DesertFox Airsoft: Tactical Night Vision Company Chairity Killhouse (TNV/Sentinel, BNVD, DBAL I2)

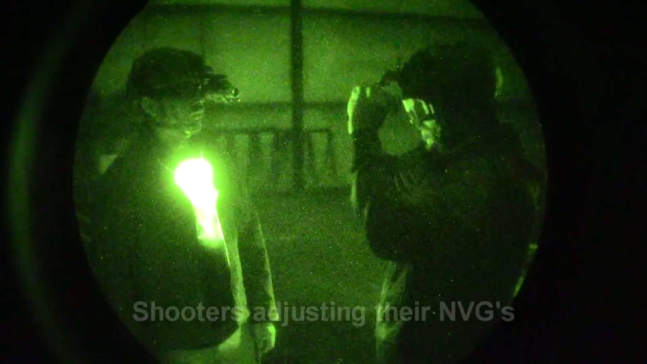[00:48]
So, go ahead and face the wall. There's a pressure pad.
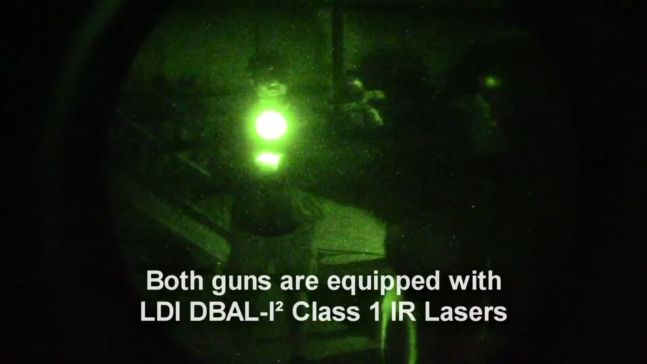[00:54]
Find your pressure pad. Hit it. Make sure that your